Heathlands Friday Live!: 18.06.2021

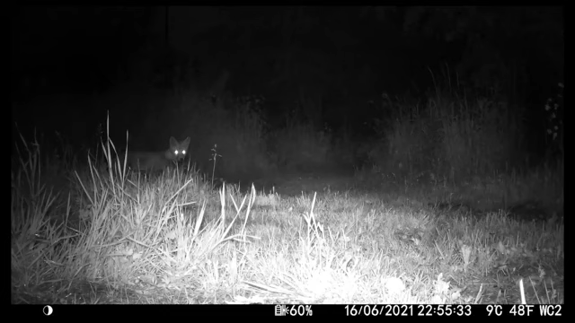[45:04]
Now, we thought that there was only one fox. However, as we go through the pictures and the videos, hopefully you can see that we've got not one, but two here at Heathlands. We have got proof of two foxes at Heathlands. So here is one fox coming to have a quick look and say hello. And then you can see he moves off and moves away. So he's gone off to the right of your hand side of your screen.
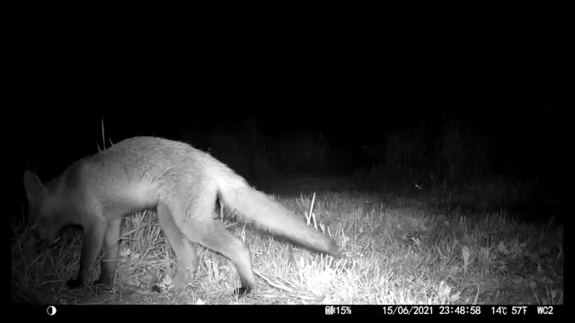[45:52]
Pausing for the cameras as well. But some really nice close-up footage there of, I think that's the older one. Yeah, it's a longer leg. It's got longer legs. But as you can see, they're rummaging about in the long grass. And I think we've got some photos or footage a bit later on. Yeah. That's the young one, definitely. Yeah. That is a young fox cub. It's looking directly at the camera. That's a young one as well. And he's looking directly at the camera. So we need to work out if they can sense the infrared light.
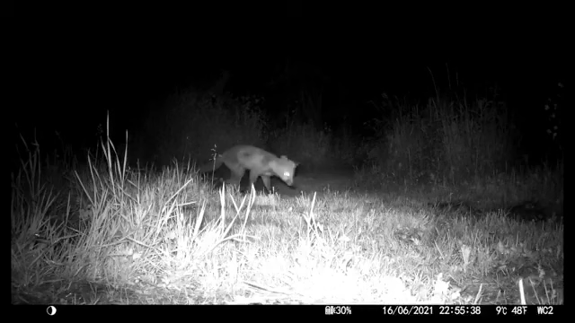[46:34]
And then we've got him further up at the back there, just off the centre of the middle of the screen. And you can see he's rustling and rummaging in the grass.
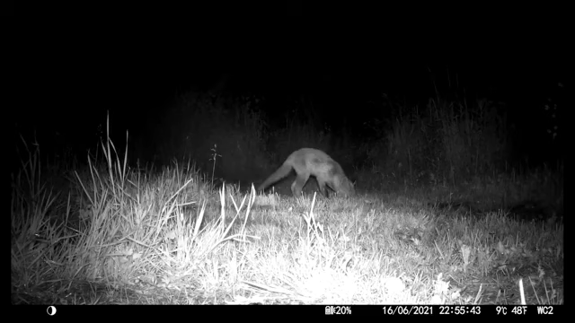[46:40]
And he's eating something there. So I don't know if he's caught a little mouse or something, but he's having something for his dinner. And he wanders off. How much more of the fox videos have we got? Because we got quite a bit this week, didn't we, Mark? Yeah, I think there might be a break and then it comes back. So yeah, he's having a look, seeing what's going on. Still looking at the camera, though. But he is. We're going to have to find out whether they're sensitive to the infrared light that the camera gives out. Yeah.